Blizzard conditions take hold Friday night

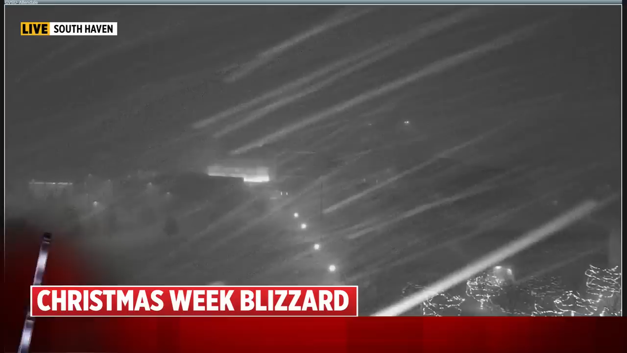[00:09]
Right now in 6, blizzard conditions take hold across West Michigan for the first time in a decade.
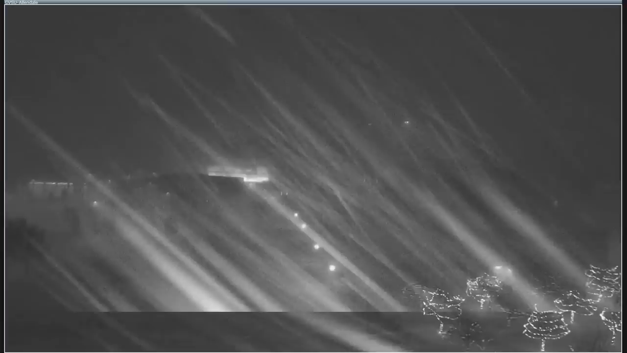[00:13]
What we've seen so far and how long they're expected to last. Plus, danger on the roads.